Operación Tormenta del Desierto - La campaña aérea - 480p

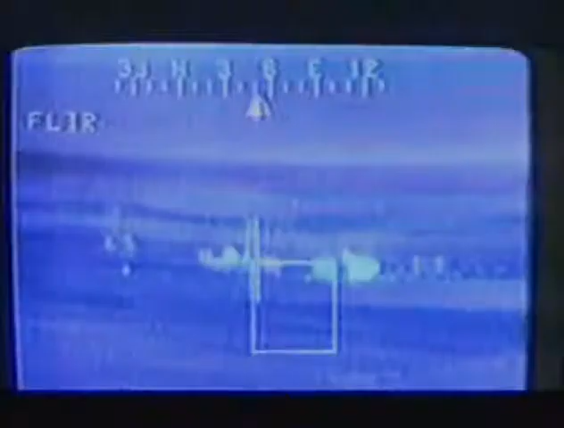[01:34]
Poco antes de las 3 de la mañana, los Apaches destrozaron los radares iraquíes. La guerra del Golfo había empezado.
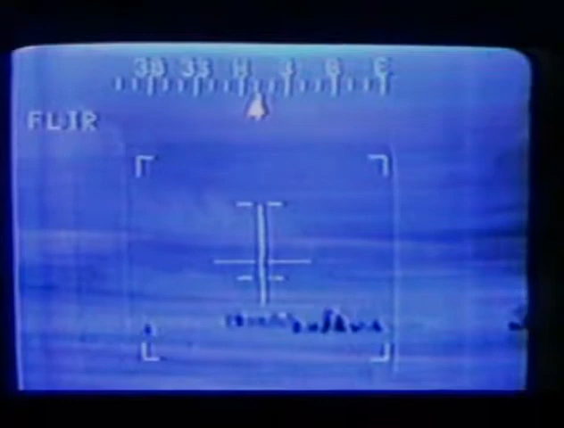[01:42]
Hace dos horas,
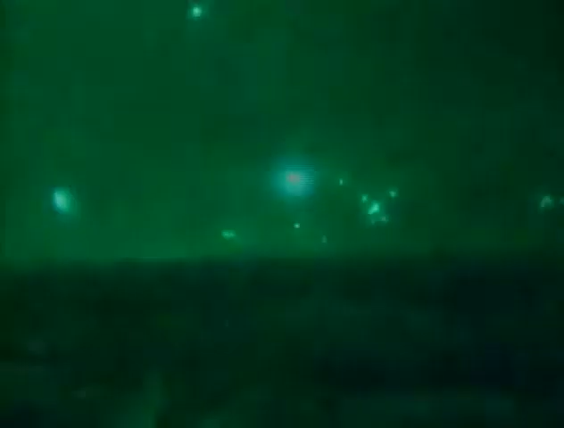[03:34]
Los aviones aliados bombardearon los centros de mando, control y comunicación que Irak necesitaba para defenderse.
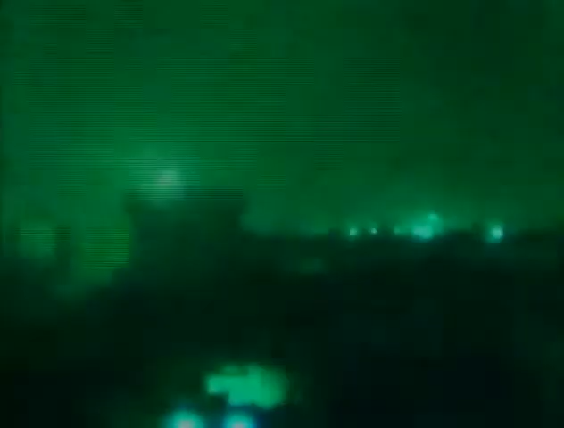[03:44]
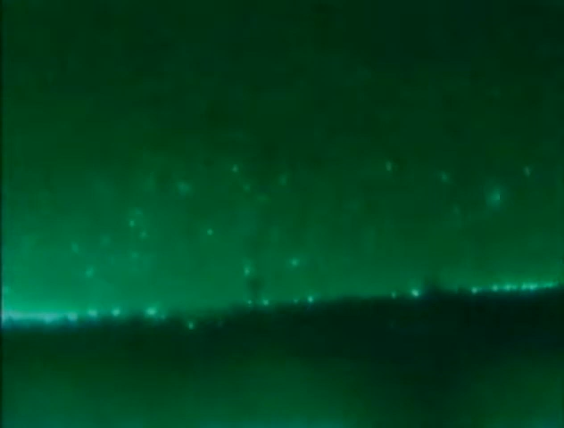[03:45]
Los objetivos que estamos atacando esta noche están situados por todo Irak y en Kuwait. Nos concentramos en la destrucción de las capacidades militares ofensivas de Saddam Hussein.
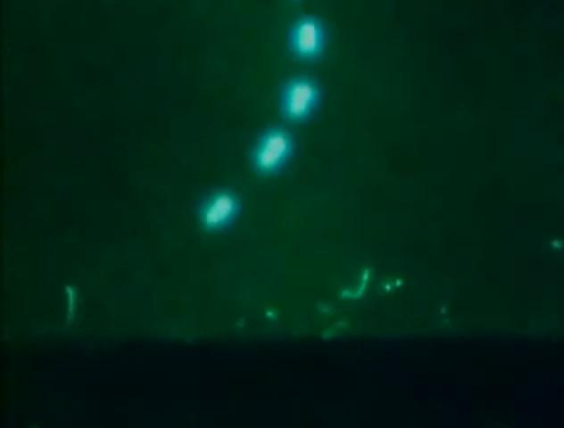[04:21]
mientras los artilleros iraquíes llenaban el cielo de fuego antiaéreo.
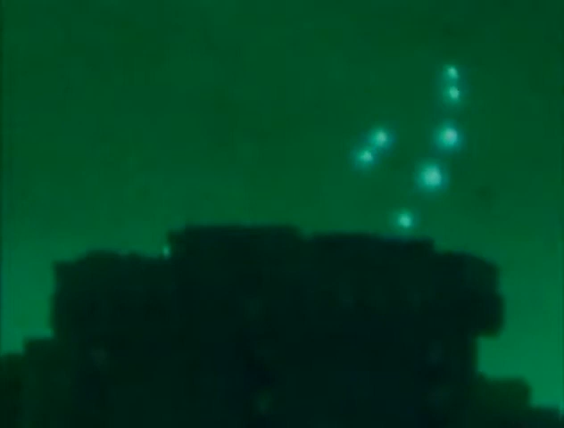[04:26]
Las escenas que se vieron en Bagdad con miles de proyectiles disparados es la misma imagen de la frustración.
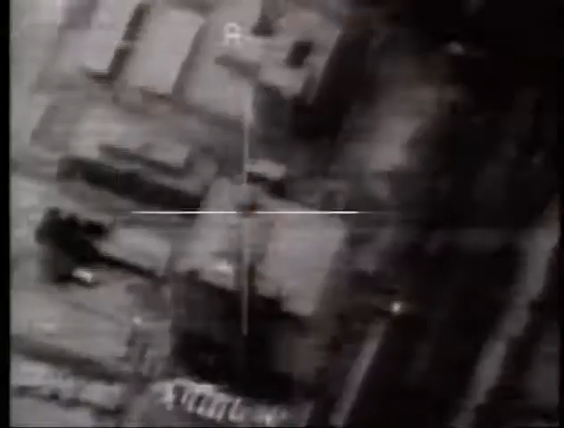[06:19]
En Bagdad, los F-117 bombardearon los más importantes centros militares, políticos y de comunicación.
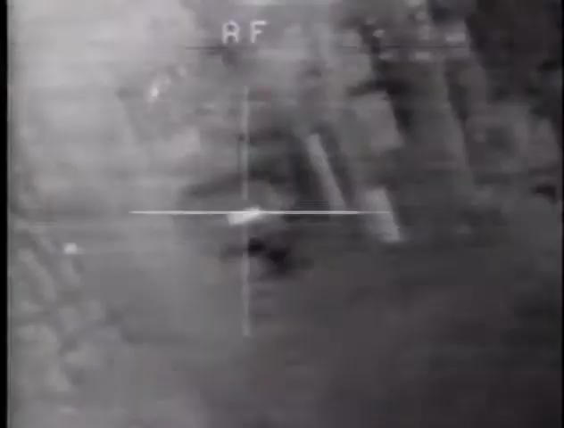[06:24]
Llevamos la guerra hasta el mismo centro de Bagdad, allí donde estaba la estructura de poder, desde el primer minuto de la guerra.
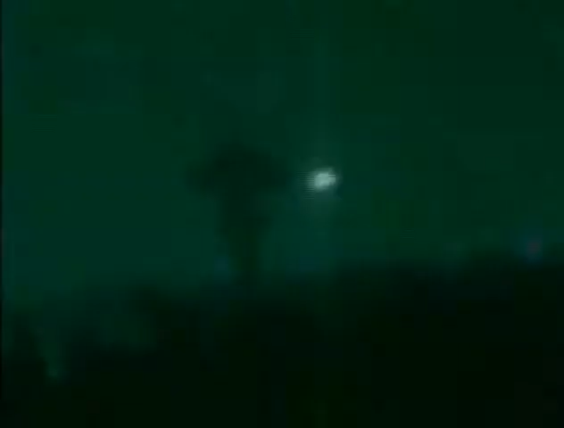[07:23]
el primero de los 54 misiles cayó sobre la capital.
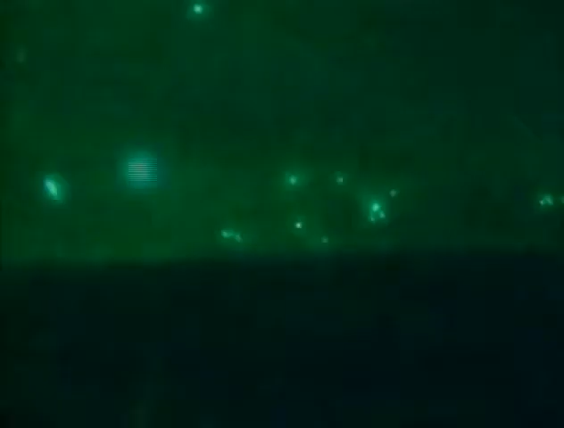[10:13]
Los ataques con Tomahawk continuarían durante toda la noche como las posteriores oleadas de ataques con stealth.
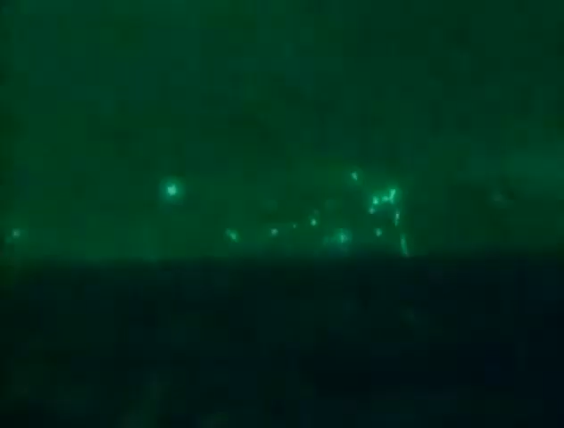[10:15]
Al amanecer del día 17, Irak disponía de menos de la mitad de su suministro eléctrico y la mayor parte de los centros de mando, comunicación y control no estaban operativos.
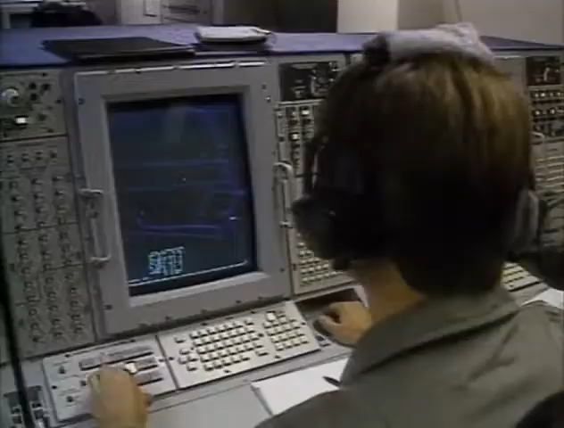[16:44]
con una cúpula de sensores rotatoria de 9 metros.
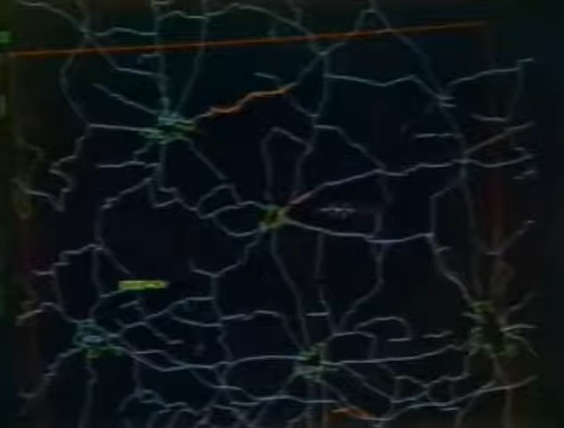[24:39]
un avión de reconocimiento experimental que podía seguir los movimientos de tropas y de artillería en tierra. El J-STARS por primera vez nos dio una idea de lo que ocurría en tierra.
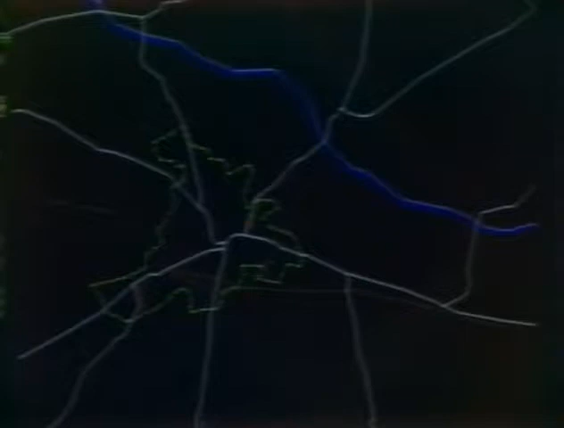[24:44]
Podíamos seguir a los tanques por separado, a los camiones y muchas más cosas.